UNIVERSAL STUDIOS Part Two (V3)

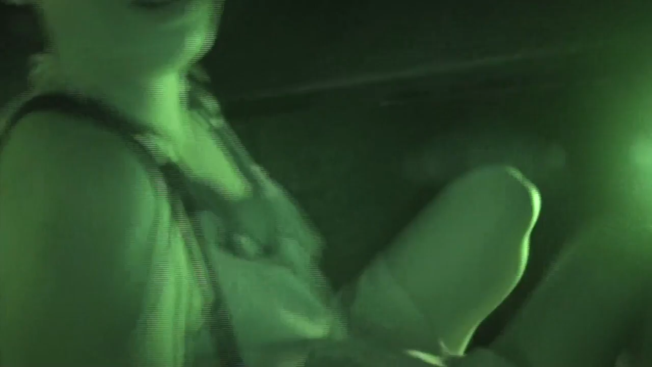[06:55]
The dinosaur's down there. The tour guide said to go this way.
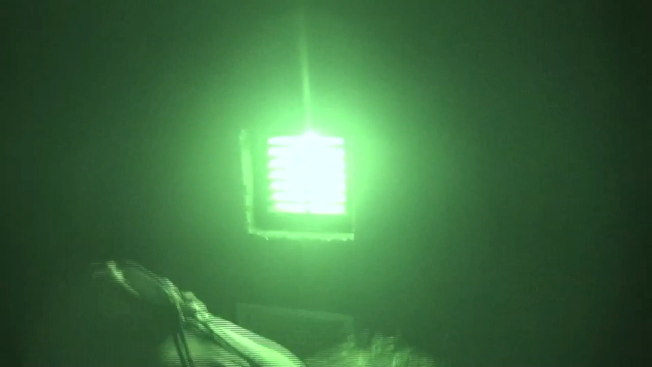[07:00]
I wonder how much of this footage is actually going to be usable.
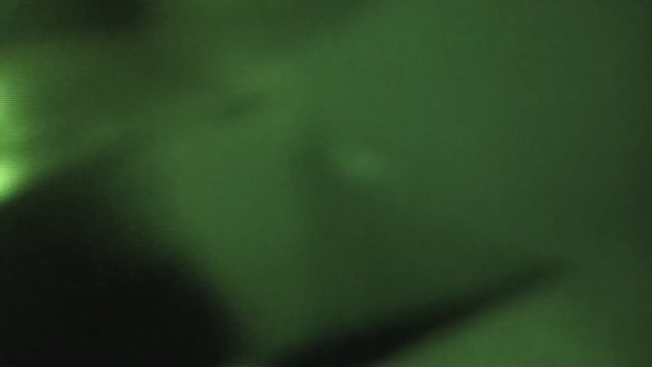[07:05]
Okay, so this is where we started to go up.
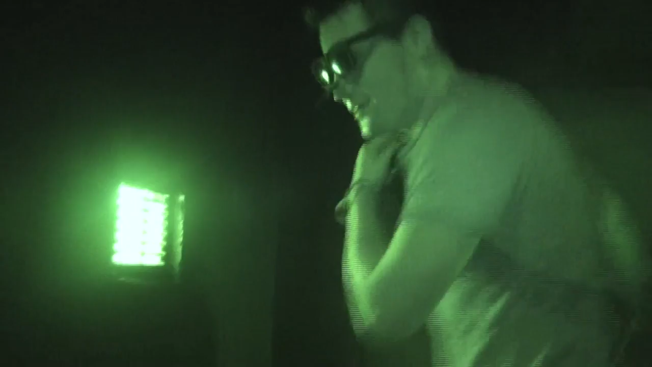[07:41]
There is a dinosaur down here! What? It's a full-grown adult.